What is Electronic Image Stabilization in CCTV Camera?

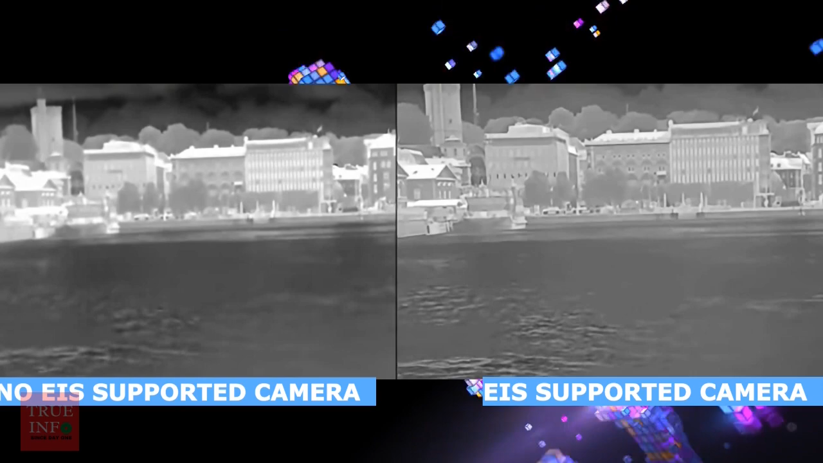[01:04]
enough to counterbalance the motion and create a stream of stable video.